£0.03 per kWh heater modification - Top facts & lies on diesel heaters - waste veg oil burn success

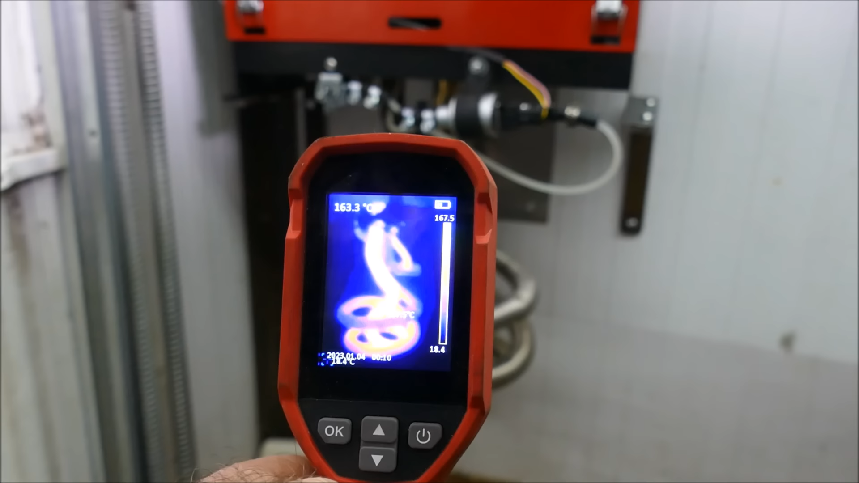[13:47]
On screen: spot 163.3°C
it's about 170 degrees on that exhaust so let's see if we can improve that efficiency by
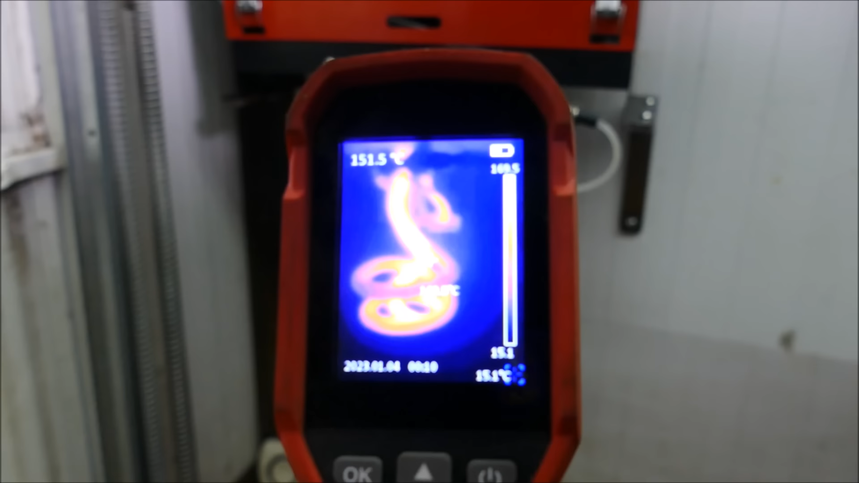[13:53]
On screen: spot 151.5°C
adding the bucket of water and i'm going to do this safely then
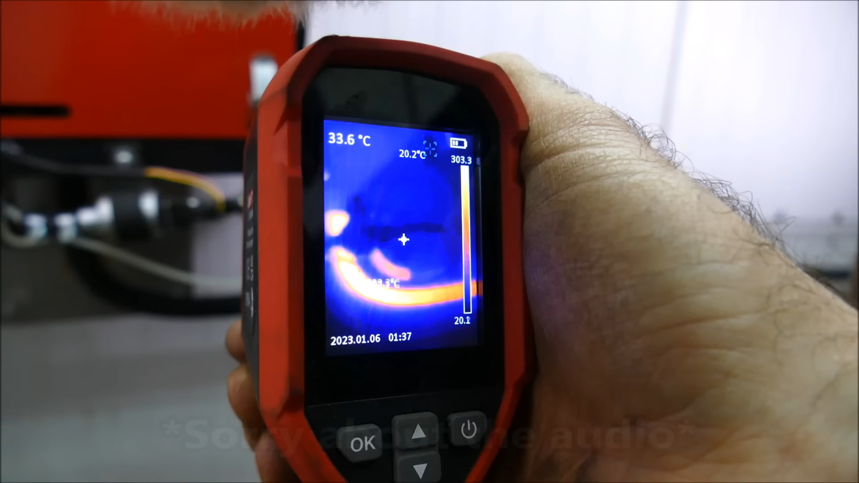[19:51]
On screen: spot 33.6°C
right we've got 306 degrees celsius wow so that paint is definitely picking up that heat register a lot better so
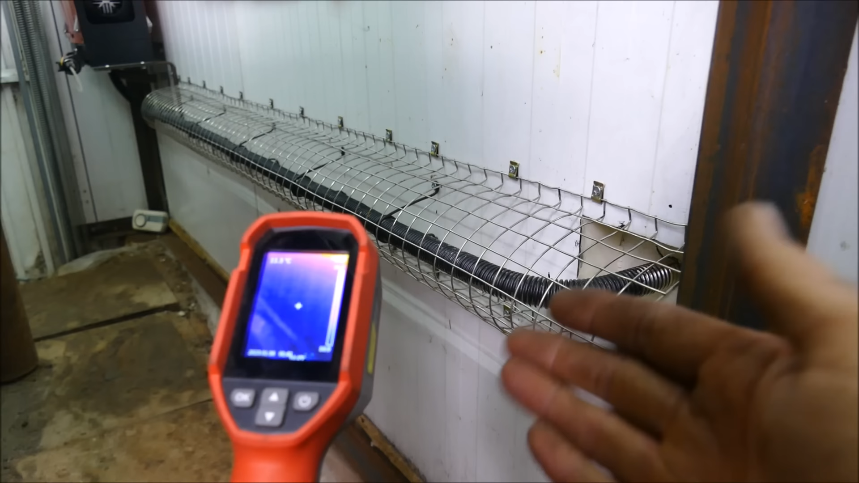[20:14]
end of the exhaust and it was it was just like a blow of air
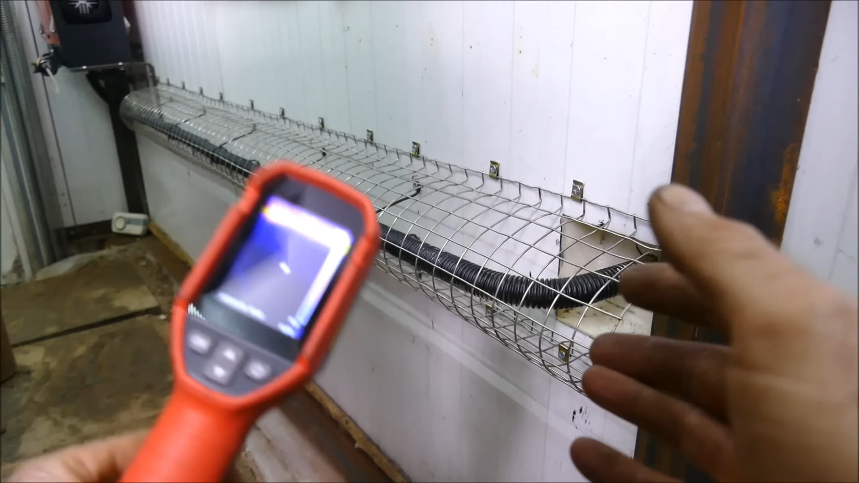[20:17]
and i'll see if i can measure the flow rate of the exhaust also so we can get a good calculation
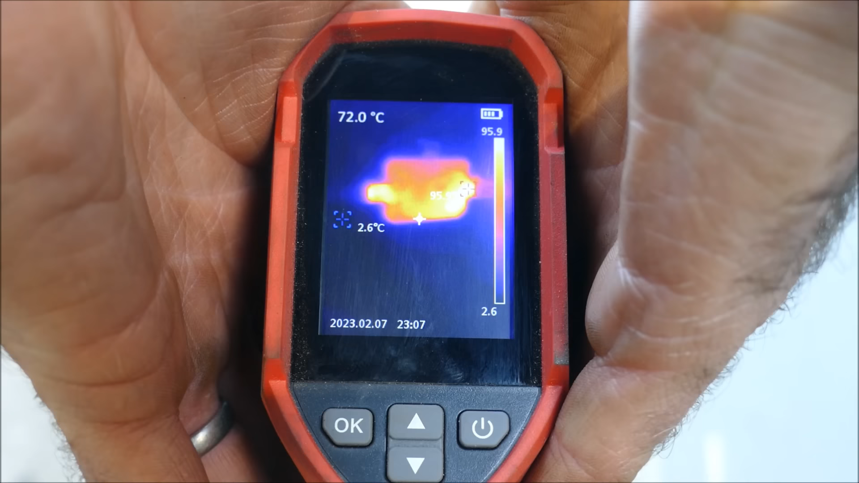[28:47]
roughly 95 degrees celsius and the heat from the exhaust on the
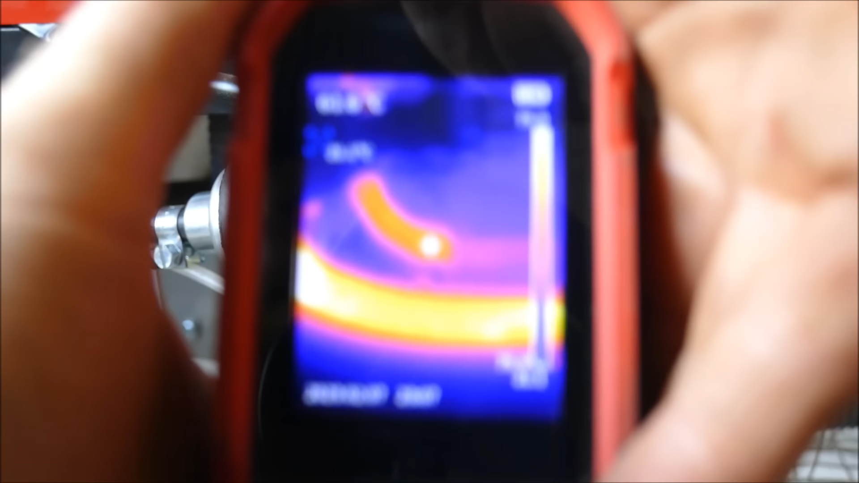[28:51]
inside
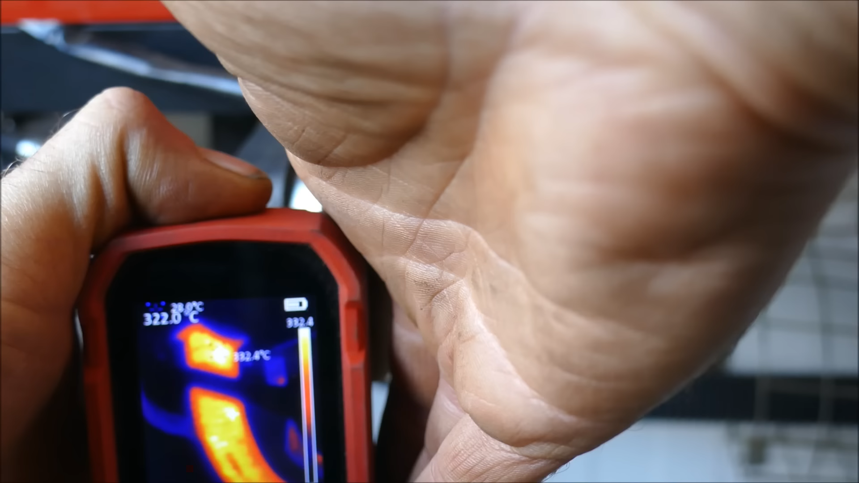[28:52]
331 degrees celsius so if you're looking to change the air fuel mix also what